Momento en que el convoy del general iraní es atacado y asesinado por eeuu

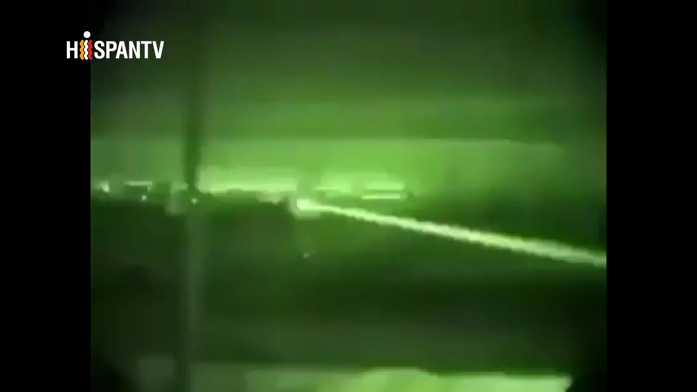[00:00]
open area? Open area northeast of the traffic circle. Over.